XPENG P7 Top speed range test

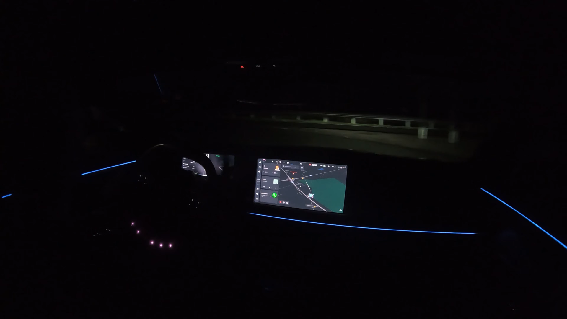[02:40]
the netherlands it is now around four degrees celsius so wet roads and cold weather yeah that might be slippery roads so again i will watch the conditions and maybe i will not drive 200 kilometers an hour sometimes but maybe 180 kilometers an hour i don't know the car is charged to 80 percent this car has plenty of power
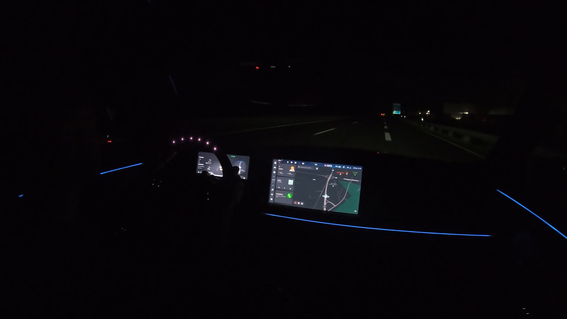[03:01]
to accelerate i mean it goes so insanely quick i'm now at 140 kilometers an hour let's pass this guy and then i will hammer it it is this car is so insanely quick again it's insane power it's doing 160 170 180 already oh my god it has so much power but above
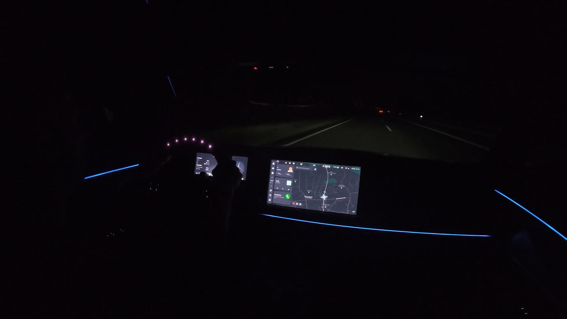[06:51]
i will turn around soon anyway because i've used half my state of charge that i want to use for this test why am i yelling i don't need to yell this car is relatively quiet actually 195 jesus it's so quick in every car it's quick for some reason today it feels quicker than normally i don't know why i really don't know why 193 power 202 man this car accelerates so insanely quick it should be illegal it should really be illegal i found it here's an exit in 1000 meters well i am there in a jiffy because i'm still doing 160.
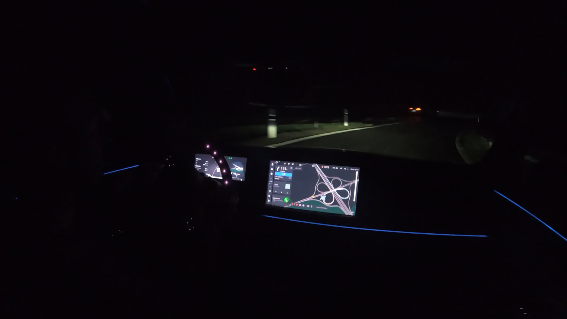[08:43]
bbdddddddddd are there any animals on the side of the road bam oh sorry now i'm blinding people that is also not good that is also not good all right that is one and now the next one here's the highway and then we can accelerate again to do i've done 61 kilometers already
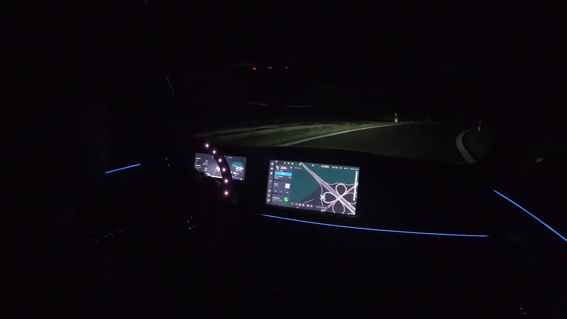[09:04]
in 24 minutes i mean that doesn't really imply a high average speed does it no it does not all right power i mean i am barely touching the accelerator pedal and a car already goes like stink it's absolutely insane i have driven fast cars but for some reason this car is just bam it goes and a tesla model s even goes faster than this if